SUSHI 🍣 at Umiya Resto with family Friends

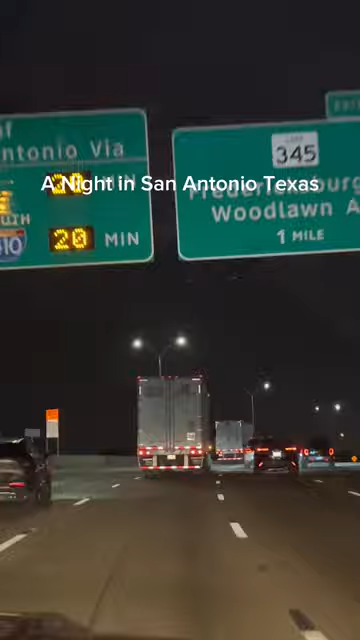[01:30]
We are now going back to the hotel from the restaurant. It's almost 10 p.m. here at night.